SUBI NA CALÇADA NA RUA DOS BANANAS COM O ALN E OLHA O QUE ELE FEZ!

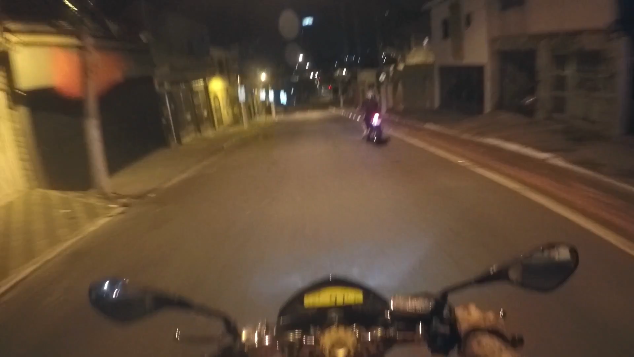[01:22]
Ô Biano! Mano, o foda é conversar com esses dois acabamentos barulhentos. Possível, né? E aí, escolhi aqui na LAN hoje, aqui na Zona Leste, mano. Eu moro na Zona Oeste, pra quem não tá ligado. Eu sou o Donas. Certo? Tô gravando aqui, gravo no YouTube uma cotinha já, tem uma Hornet rosa, né, como vocês estão vendo aí.
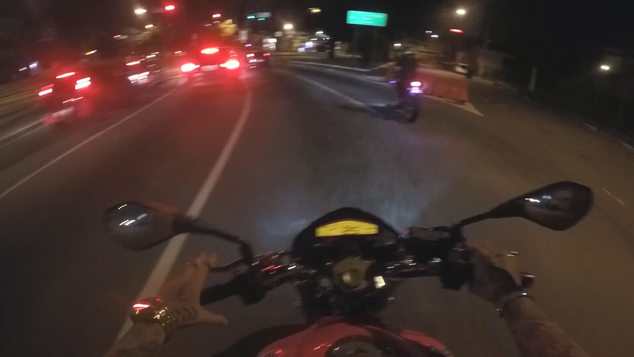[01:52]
E esse é o Alan, mano, moleque foda pra caralho.